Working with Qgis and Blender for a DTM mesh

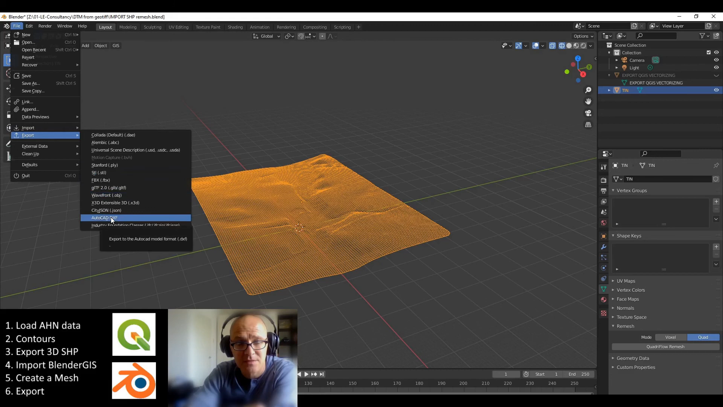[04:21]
En dan kun je hem in je cut software gebruiken. Nou, hier laat ik zien hoe ik hem gebruik als een DXF file, DWG file.
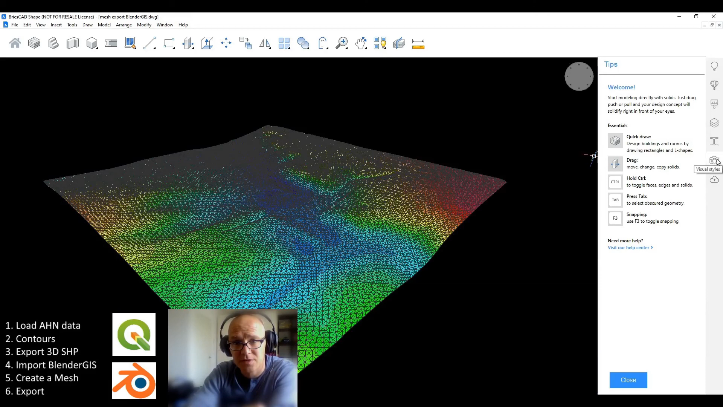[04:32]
Met een kleurtje heb ik hem gegeven naar hoogte. Maar ja, er zijn allerlei soorten bewerkingen mogelijk.